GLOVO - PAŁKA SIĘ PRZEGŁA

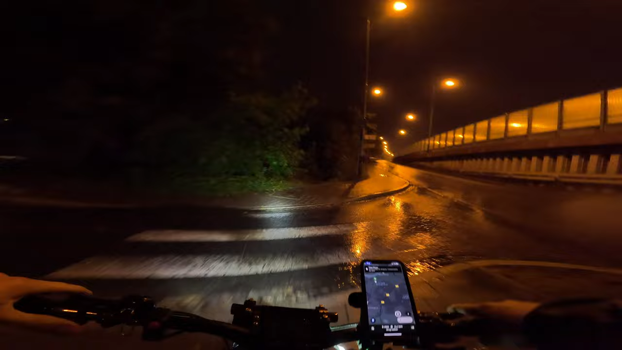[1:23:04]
Zrobili z przodu Kalwaryjską, a tu człowiek po kałużach, po dziurskach jeździ.
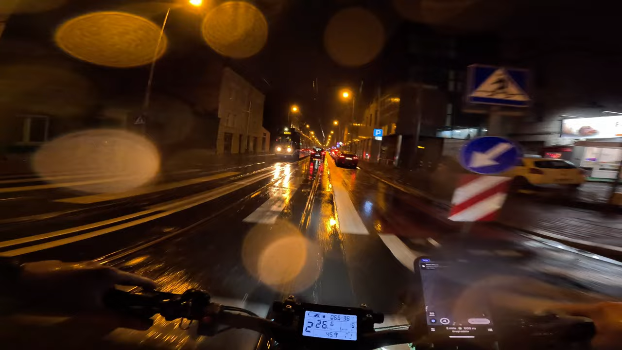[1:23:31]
Nie no, będziemy jeździć na Uberku na Wolcie, bo ta pogoda,